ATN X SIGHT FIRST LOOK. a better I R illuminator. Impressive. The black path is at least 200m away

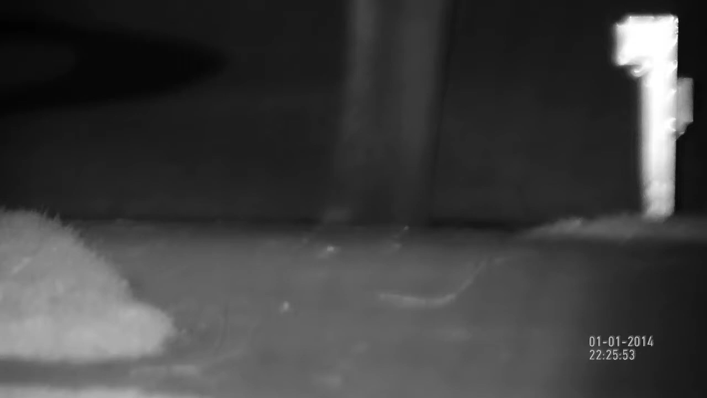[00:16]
I don't know how far that is all the way down there. I can see dead clear that path. The what? The path.